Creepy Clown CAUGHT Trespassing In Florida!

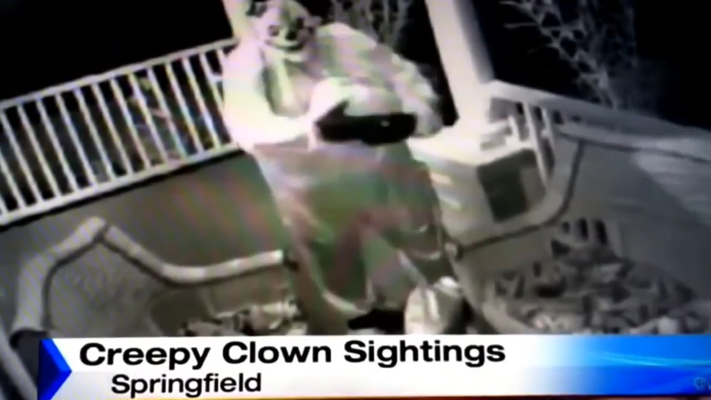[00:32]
A Springfield resident's surveillance camera caught this creepy clown on his porch. He grabs a pumpkin and then tears it apart. The clown stares awkwardly at the camera before disappearing into the darkness.
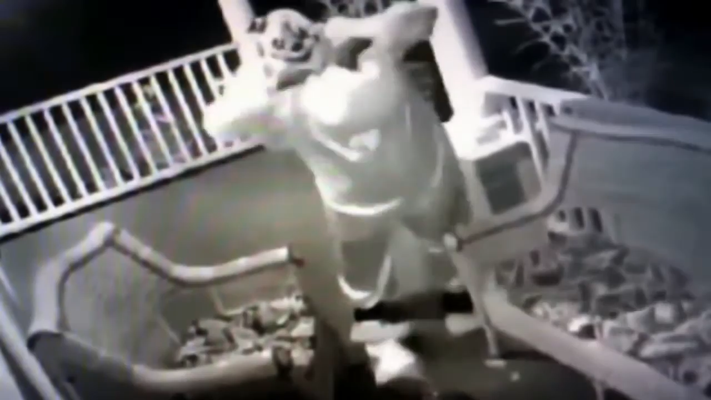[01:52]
And as far as that pumpkin, this jester destroyed, I'm told the clown brought it himself so there'd be no hard feelings. I think that it may be some neighbors having fun.